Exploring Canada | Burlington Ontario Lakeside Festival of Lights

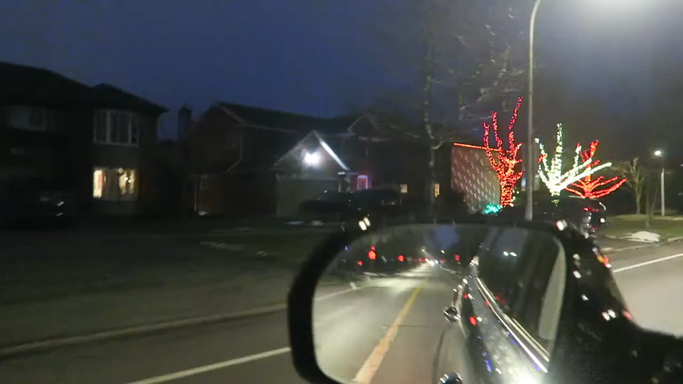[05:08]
And this is the Burlington municipality.
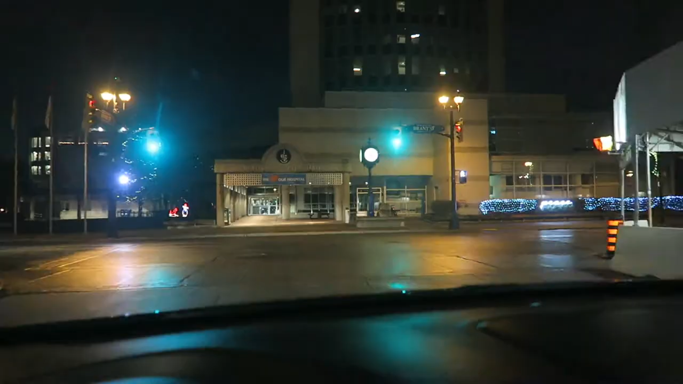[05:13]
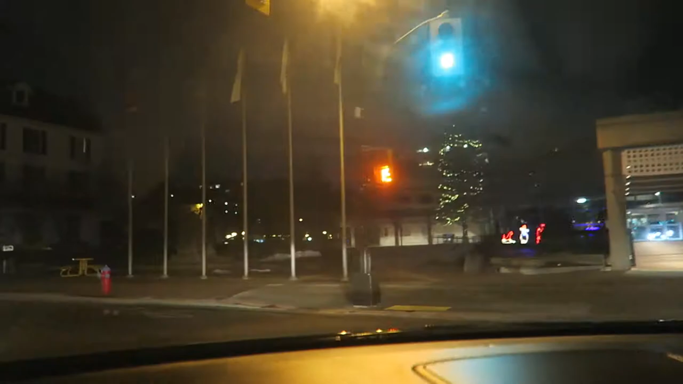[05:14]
So this is the main street of Burlington called Brent Street.
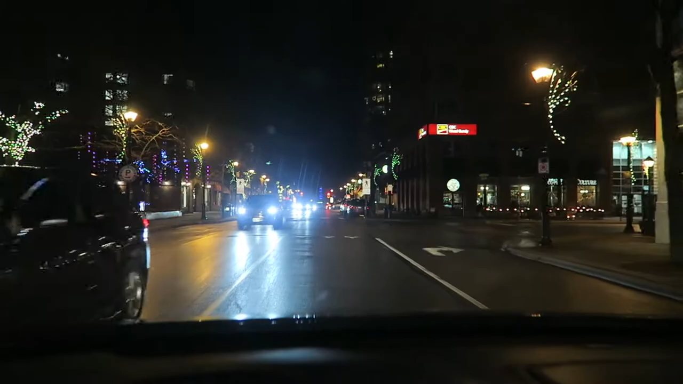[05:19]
And here is like a kind of square.
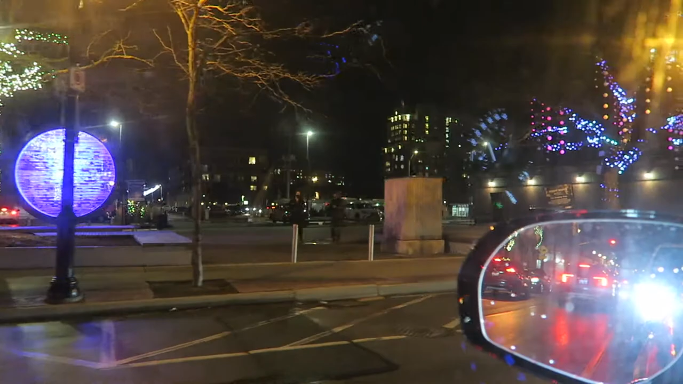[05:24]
We all need to walk here to give you more info. So there are lots of shops,
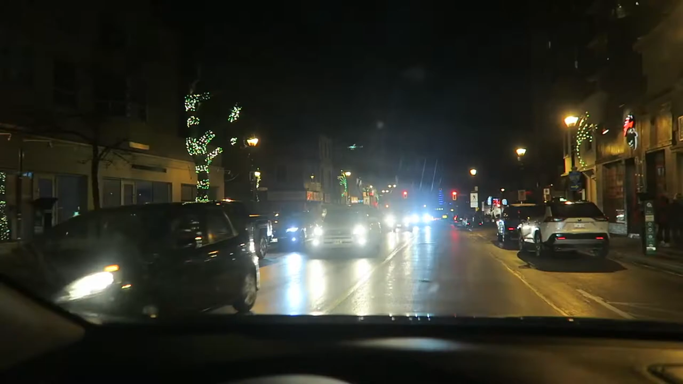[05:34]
as you can see, and the majority of them are open, surprisingly. They're still not bankrupt or closed down because of COVID.
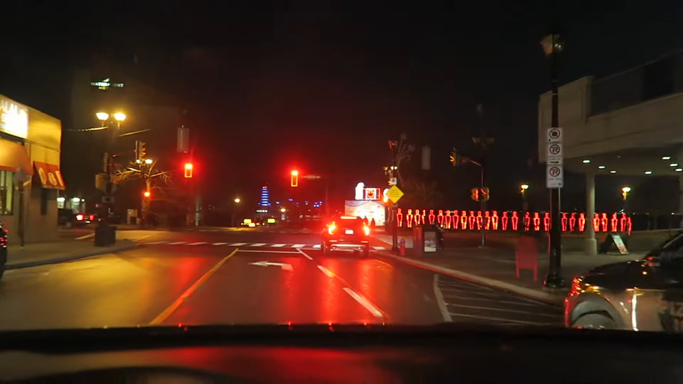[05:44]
That's a good thing. So this is the Spencer Smith Park, by the way.